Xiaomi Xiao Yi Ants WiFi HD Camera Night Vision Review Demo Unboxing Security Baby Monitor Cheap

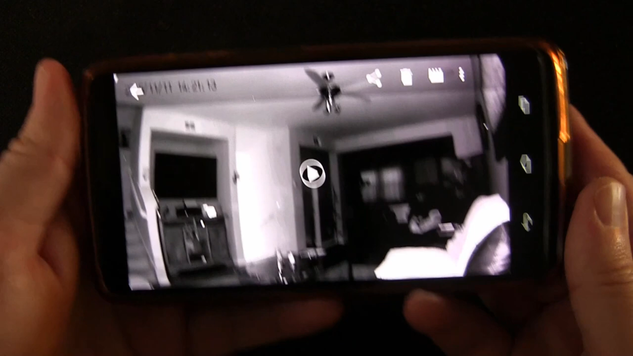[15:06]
So this is at night. With no lights on. In the house. And. You can see.
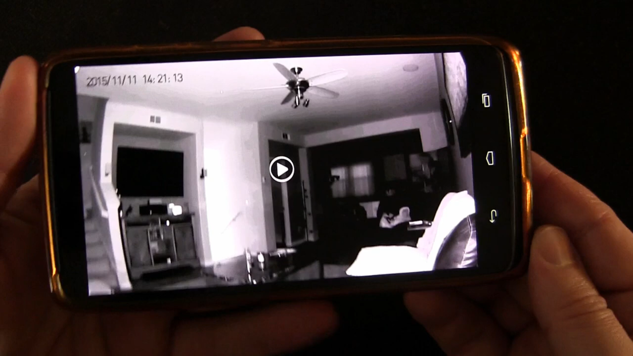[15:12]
How well the infrared works. I'm going to. Push play on that. And. So this is the. Infrared recording.
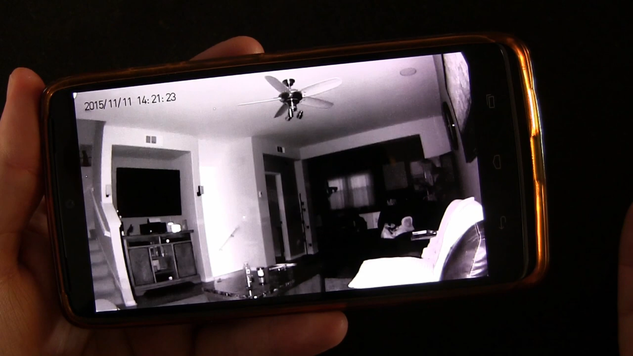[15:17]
Uh. And. You can see. You can see. Very clearly. If anything.
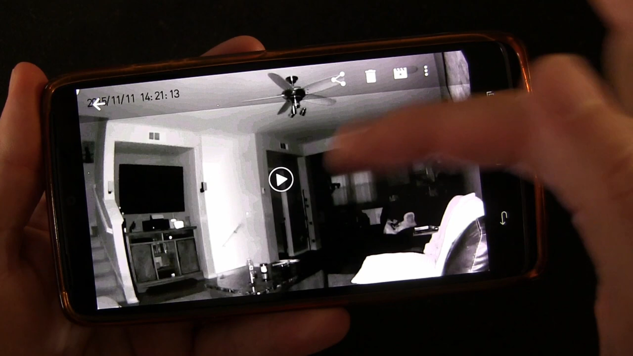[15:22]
Was in here. Anybody was in here. Uh. You can see really well. Um. In the back. Back. And that's way. That's far back there. Uh. A little bit less so.
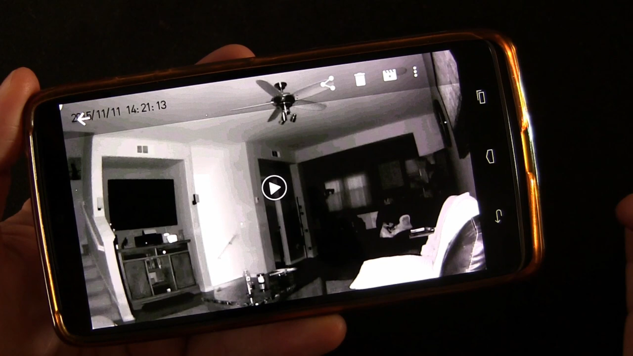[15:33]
Um. Because the infrared. Uh. Lights. Don't. Reach. Quite. Light. All the way back there. To light that up. But if someone. If there was a person. Back there. You'd be able to see the moving. And.
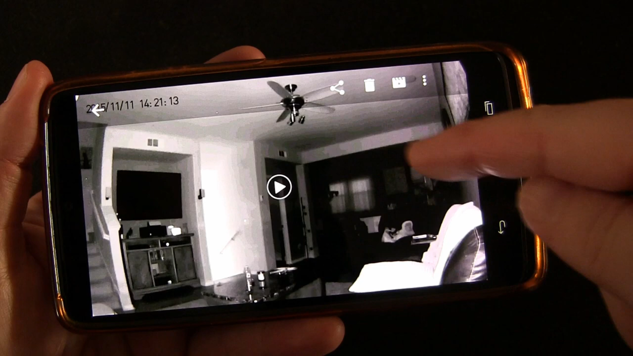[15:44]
This whole room. Which is a huge living room area. You can see. Clear as day. And that's the infrared. So the night. Vision. Uh. Does work. Great. As well.
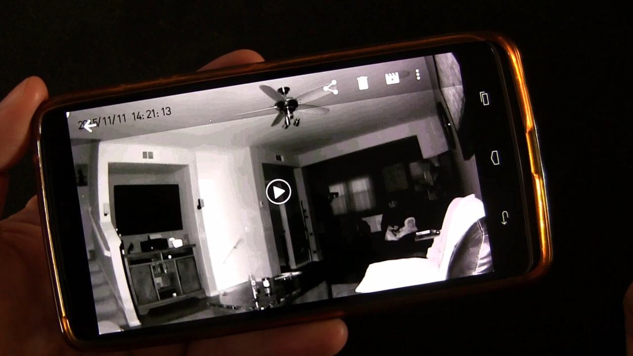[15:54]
Overall. The app. And the way it works. And everything. Is really really awesome. As you can see.